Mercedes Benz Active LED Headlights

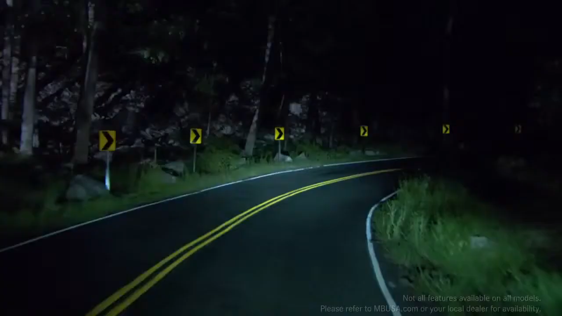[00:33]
Active curve illumination swivels the headlamps as you steer to light up curving roadways up to 90% better than plain fixed lamps.
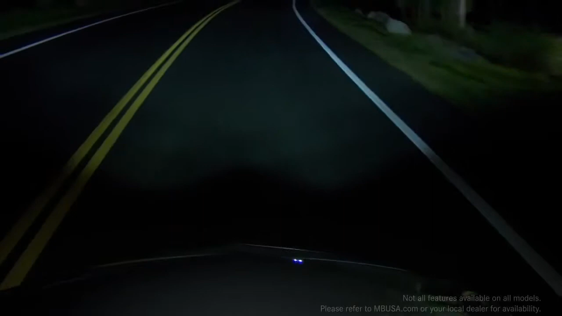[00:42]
Adaptive high beam assist automatically varies the beams, shining the most light possible on the road ahead without causing glare for other drivers. As you turn into a dark driveway, corner illuminating lamps help brighten your approach.